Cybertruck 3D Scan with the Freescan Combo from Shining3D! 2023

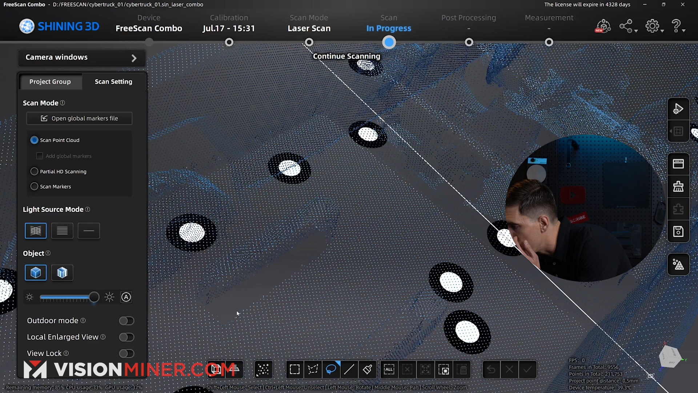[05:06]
But, I do want to get a little more into that area right there. So, we're going to add to this, and I'm going to use the single line mode.
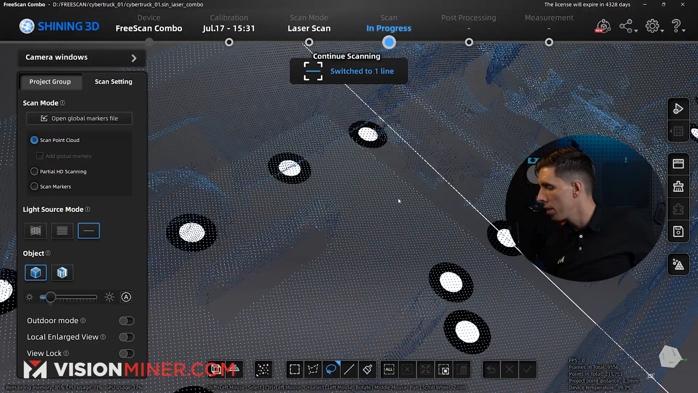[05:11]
This is for getting down holes or in small crevices, and this should be perfect for that.
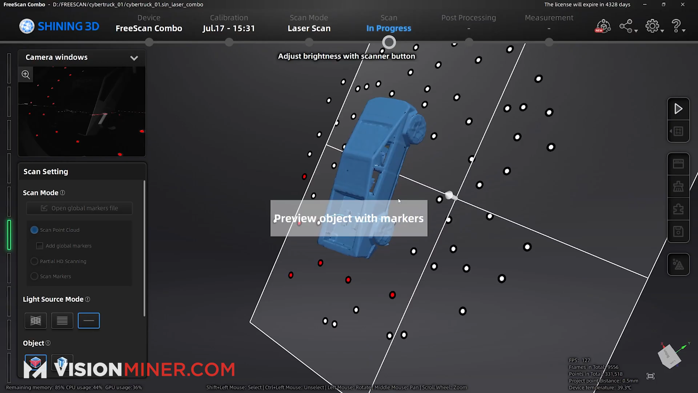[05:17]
All right. So, here we go.
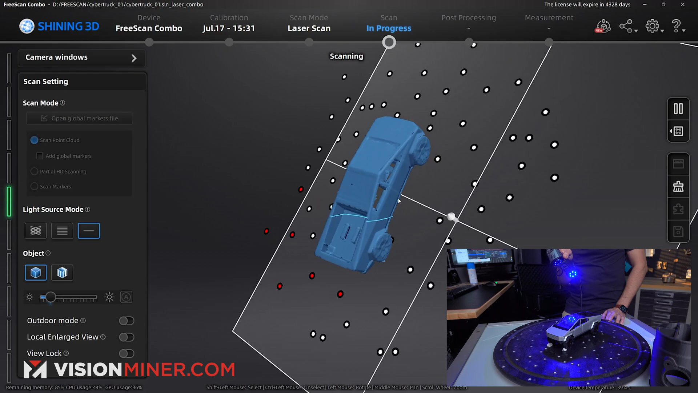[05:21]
I'm also going to zoom in using the little buttons on the top, so that I can see the data that's missing.
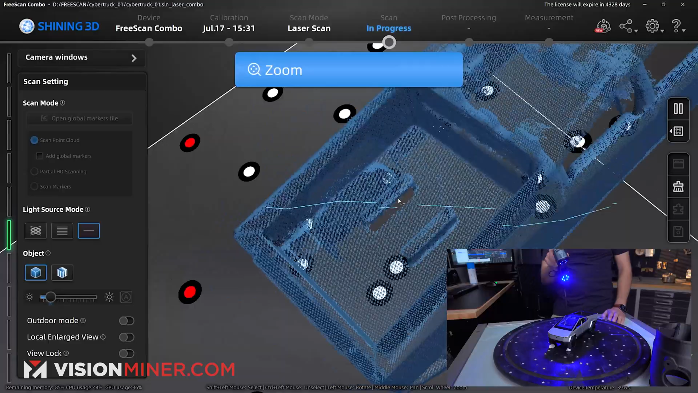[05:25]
What did I want to get? Let's just get as much of that data as we can.
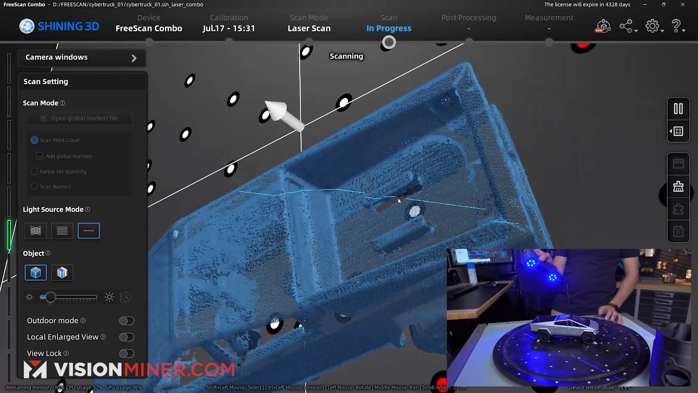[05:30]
We've got our scan here. Pretty good data. Looking solid. All right. That's all we need to do for that.
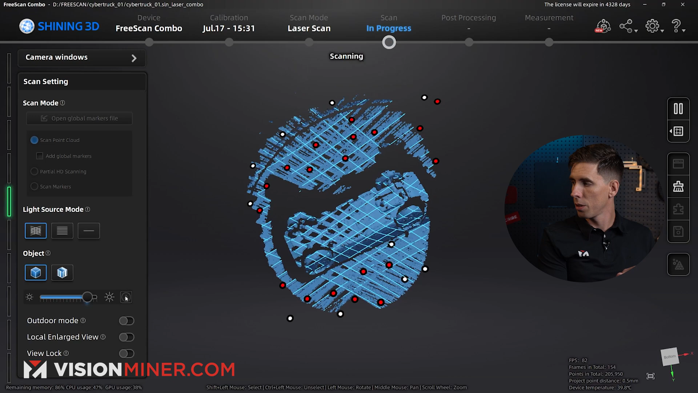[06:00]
Boom. Boom. Like, the whole thing scanned in two seconds.
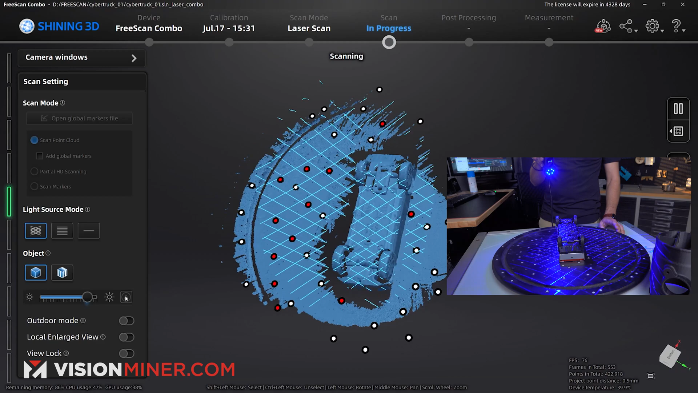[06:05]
Look at that. I can move it around, keep doing stuff.
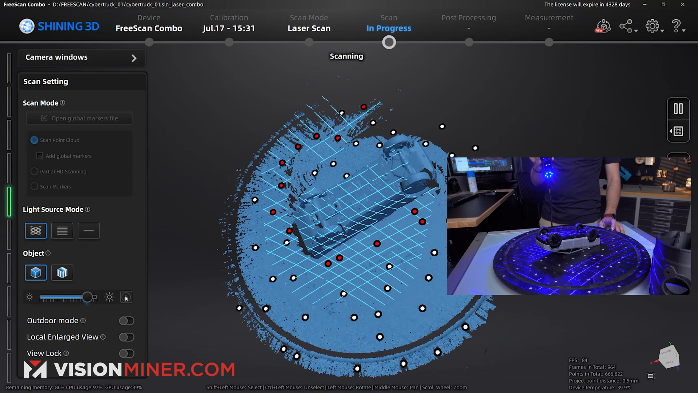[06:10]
Now, if I want, say I'm scanning more detail, et cetera, I can always go in here and create a quick cutting plane by selecting some of that.
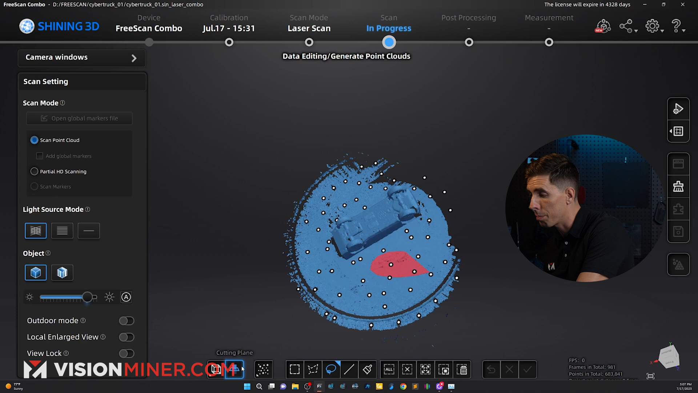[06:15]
Create the plane. Move it up a tiny bit, because we already got the whole top of the car.
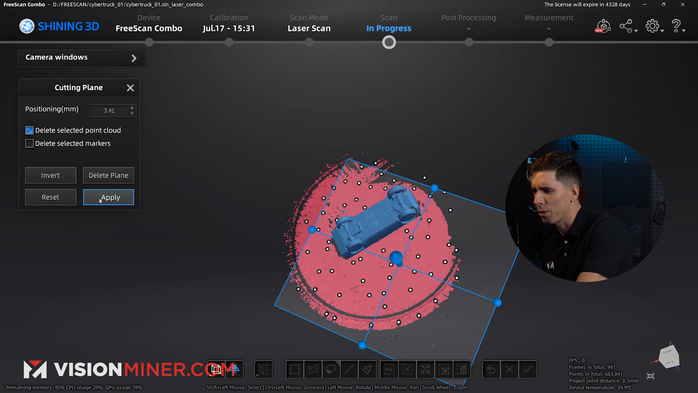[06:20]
Hit apply. And now it's not going to scan the whole table. It's just going to scan the car.
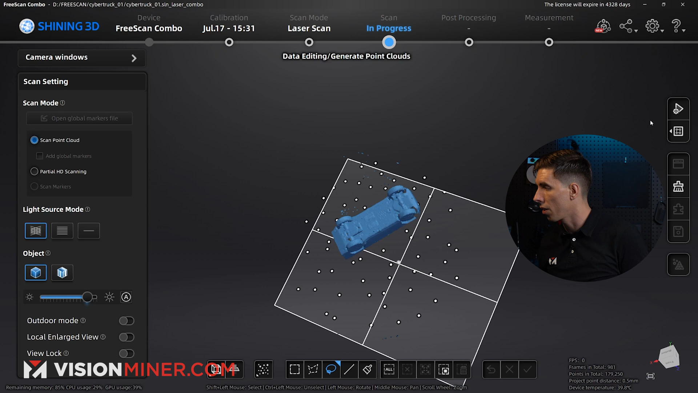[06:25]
And I just pick my scanner back up, and I can pretty much do all of this in, like, one or two passes.
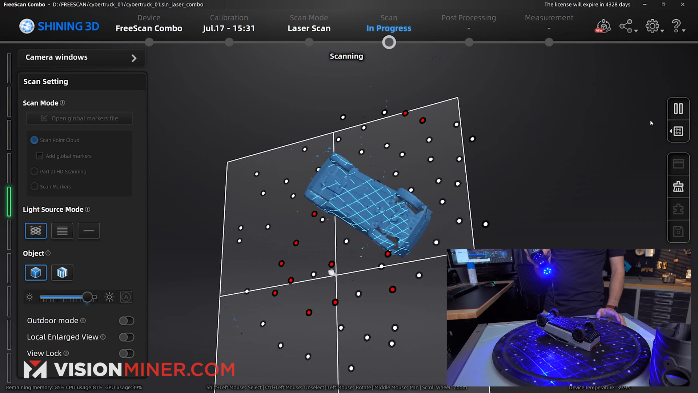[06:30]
If I really want to get in there by the tires and everything,
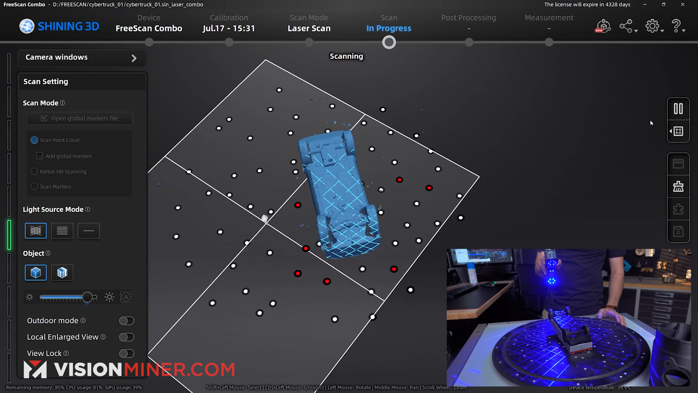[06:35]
I can use the single laser line mode to really get more detail.
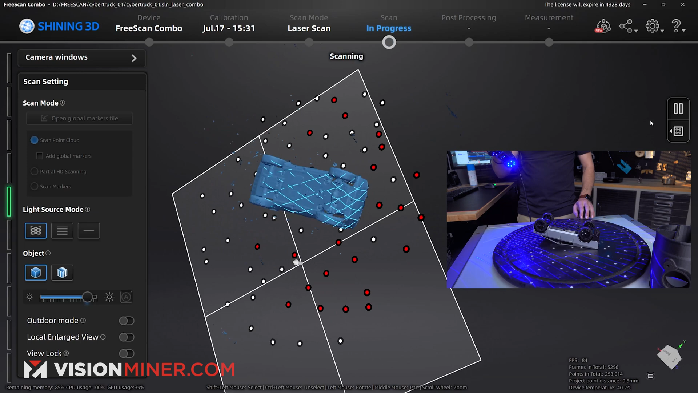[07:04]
And you can see we're getting 90 to 120 or so frames per second.
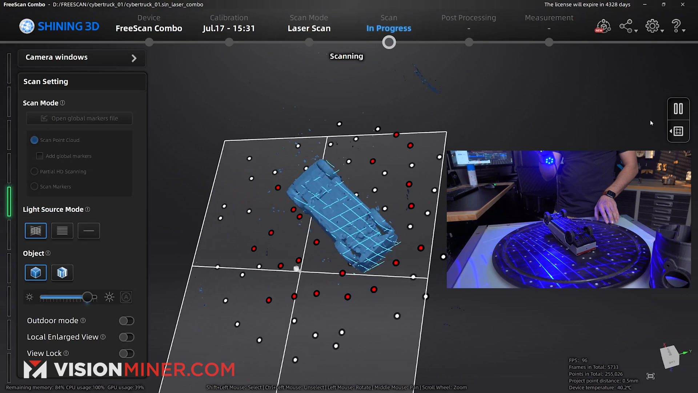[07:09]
And on this scan, I'm at 254,000 points, mainly because it's only scanning the object.
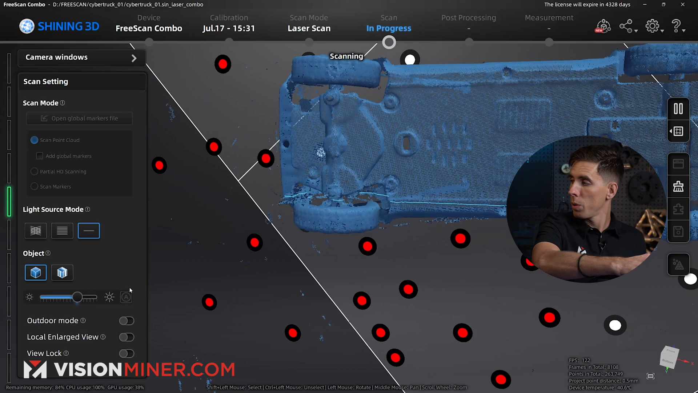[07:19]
And I've got to be aware of the triangulation angle. That's the whole key.
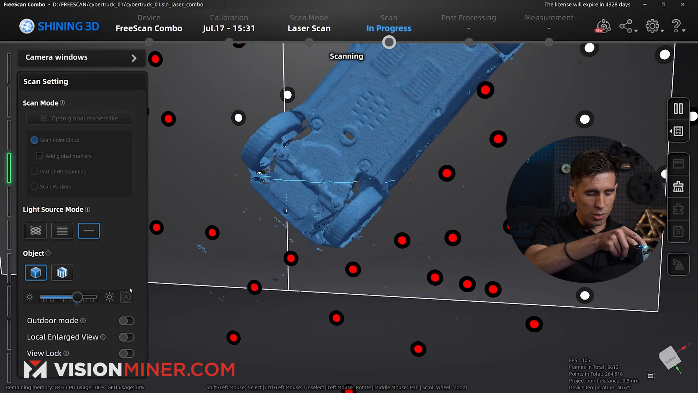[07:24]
Making sure both lenses can see the area that the laser is hitting.
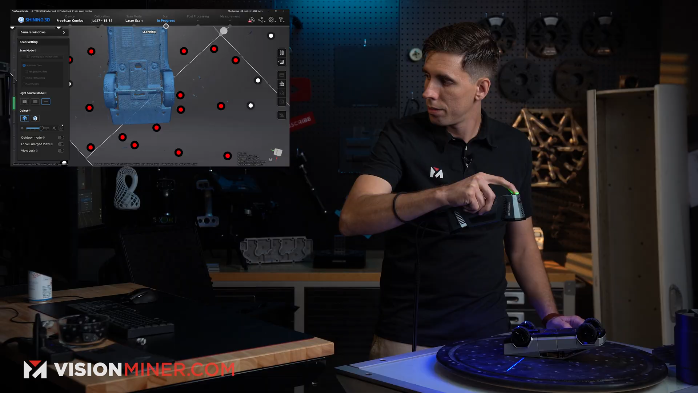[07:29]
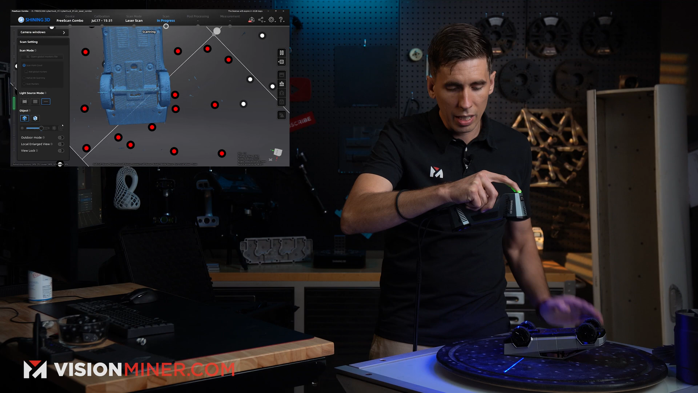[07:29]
So if I align my two lenses with the slot angle, it's my best chance of getting down into that area.
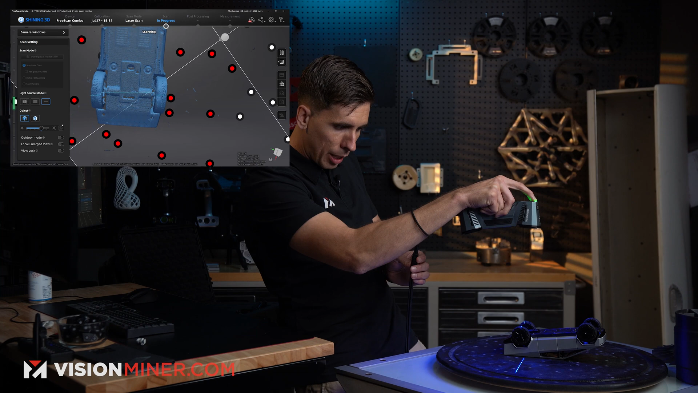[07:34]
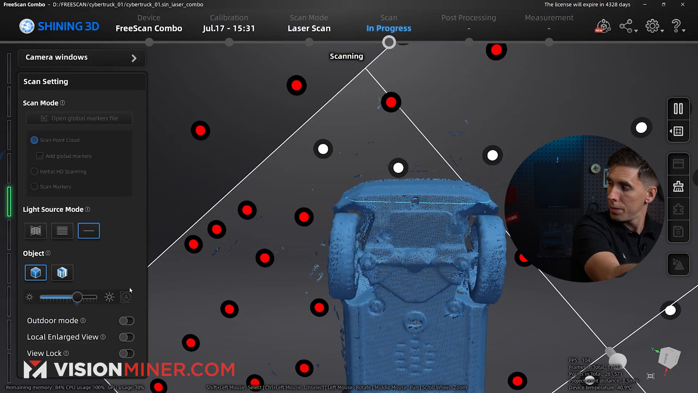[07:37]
Let's see if I can get down that tiny little hole there.
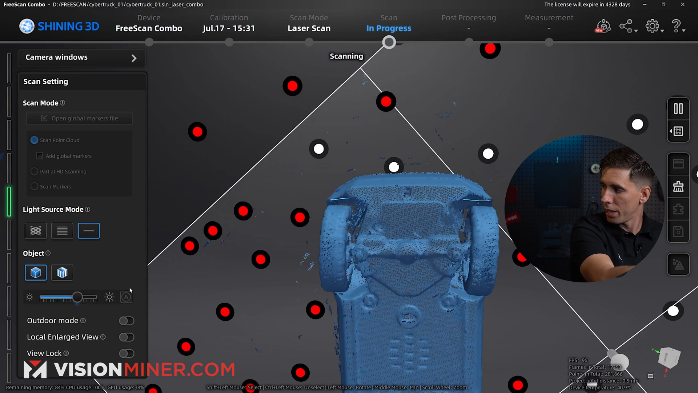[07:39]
This is pretty cool. That's something you cannot do with any other scanner, or most other scanners.
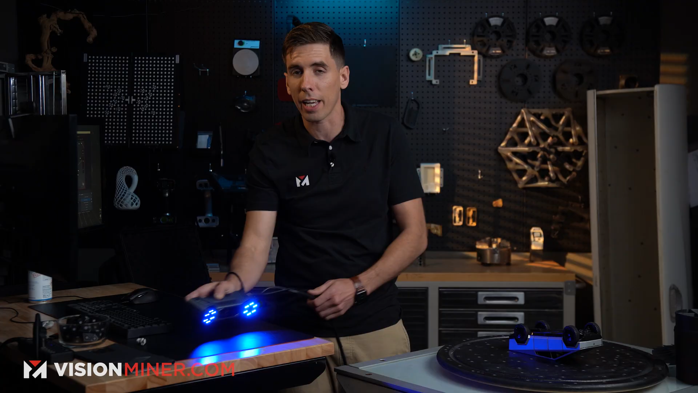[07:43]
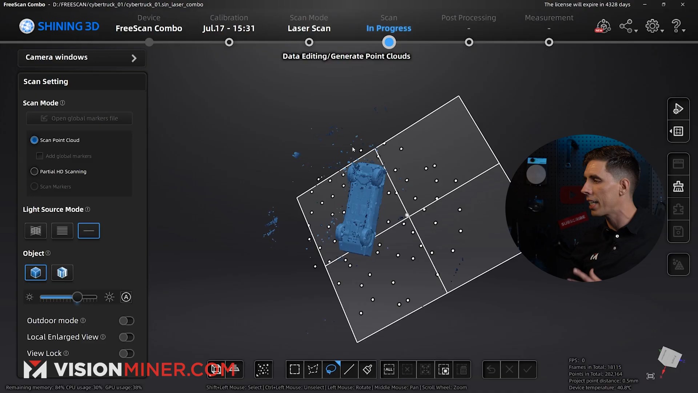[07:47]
You cannot get into those tiny little crevices,
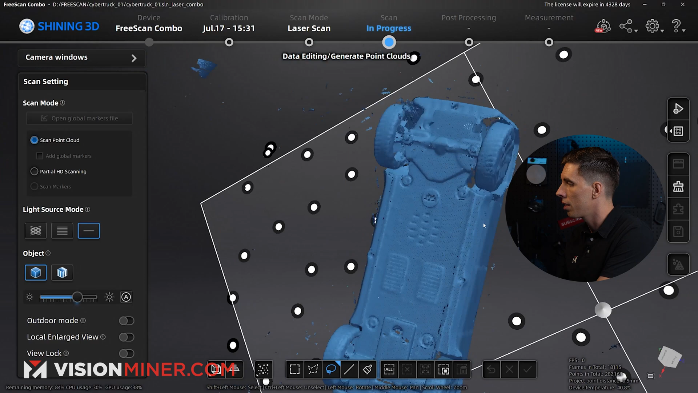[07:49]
like this hole right there, and that little notch right in there.
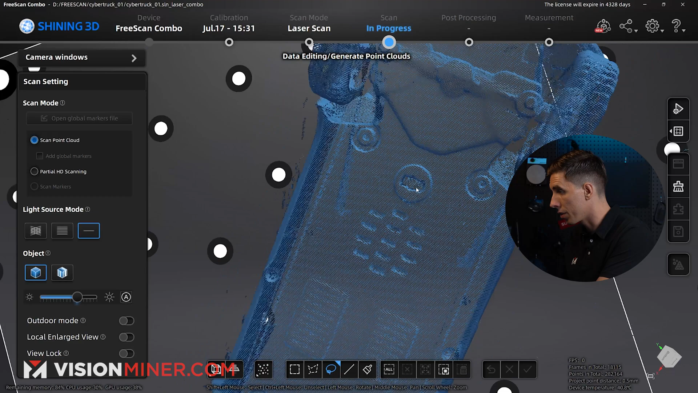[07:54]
Even down into these wheel well areas, that's pretty impressive.
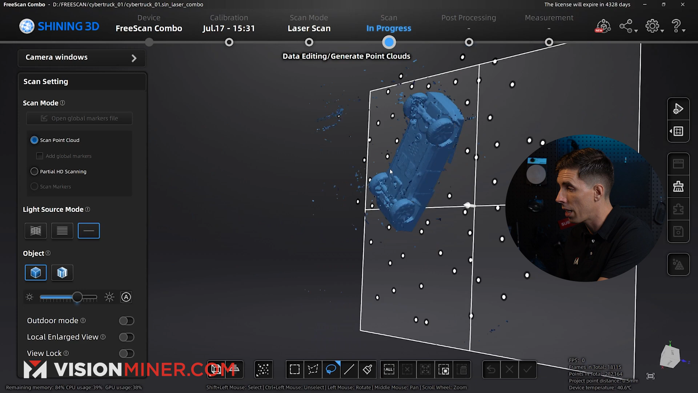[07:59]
You'd have a hard time doing that on something like the HX.
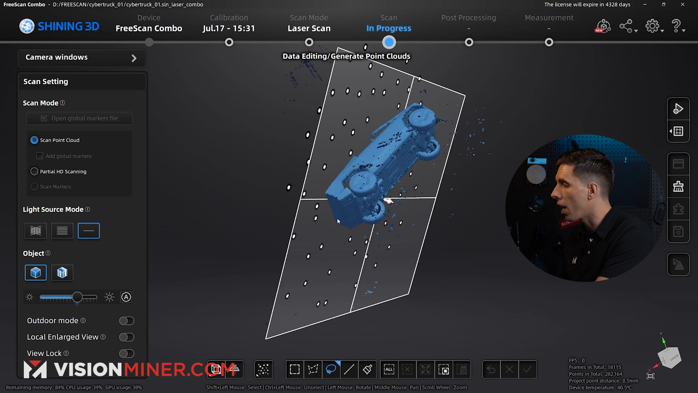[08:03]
All right, so now I can probably see what connected domain does. I'm going to select part of the model and see if it gets everything that I want.
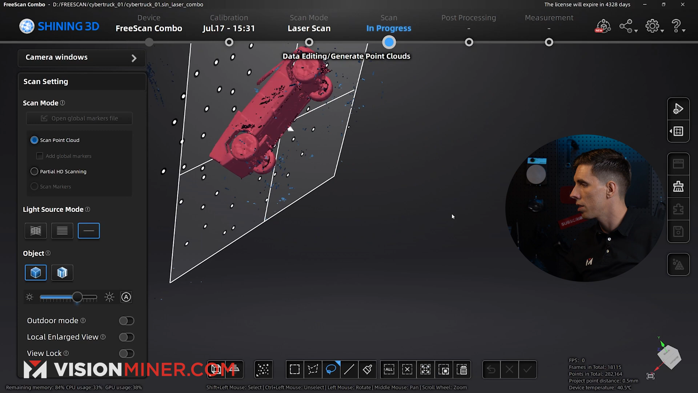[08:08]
Yeah, pretty good.
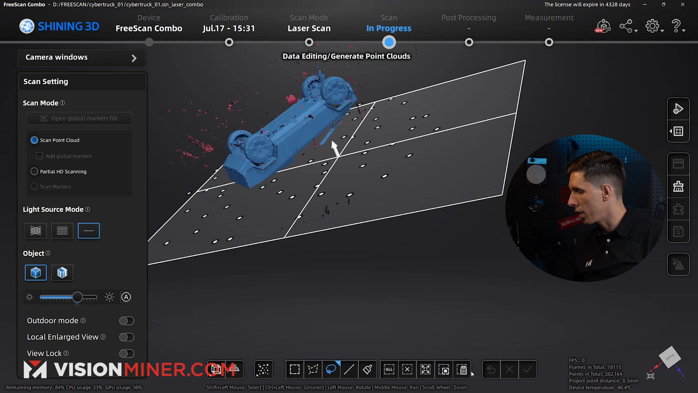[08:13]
All right, so now I'm just going to invert, delete all the extra data, hit apply, and then go to optimize and generate point cloud.